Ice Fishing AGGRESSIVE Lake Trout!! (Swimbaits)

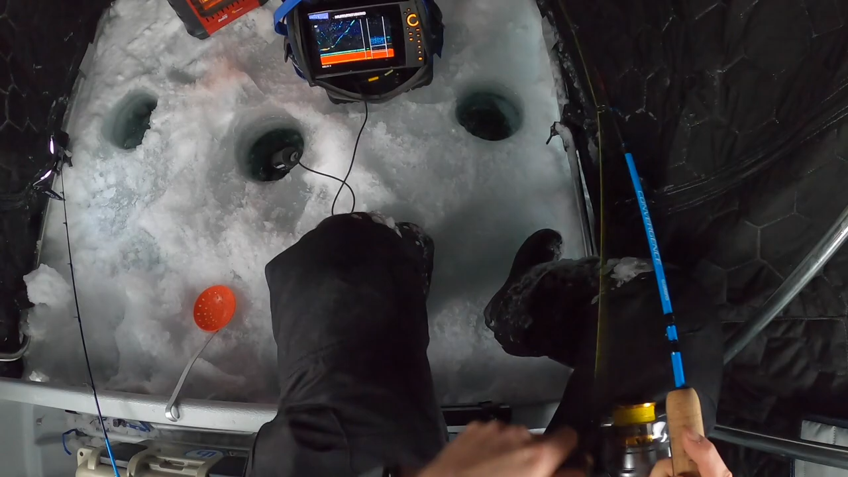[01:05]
No, he stopped. One sec. I didn't even see him come in the cone because I'm on chirp, right?
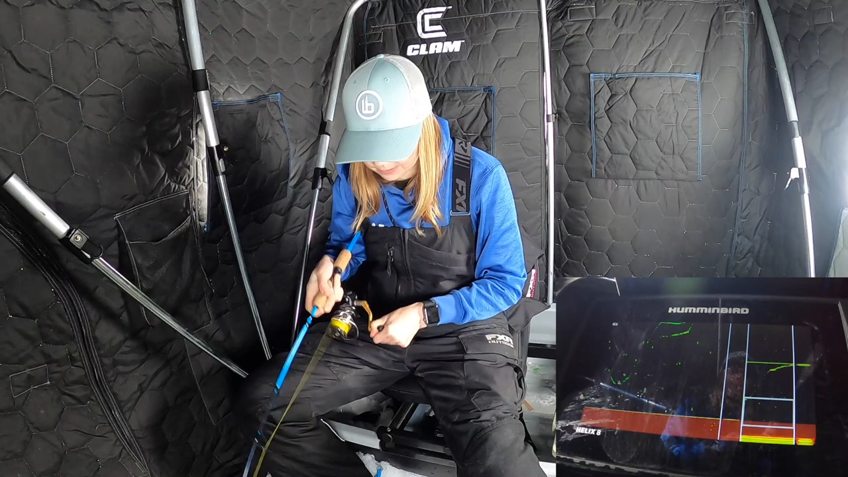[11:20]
That's a big one. That's a big fish. A little bit of a bigger one. Tell her. Yo, Phil, another big one. Oh, that's a nice one.